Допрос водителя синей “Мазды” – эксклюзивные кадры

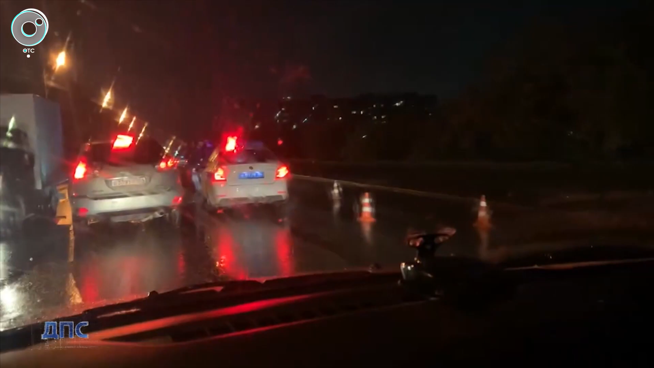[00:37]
Немирович и Данченко, 35, 9 часов вечера. Из-за дождя ограничена видимость.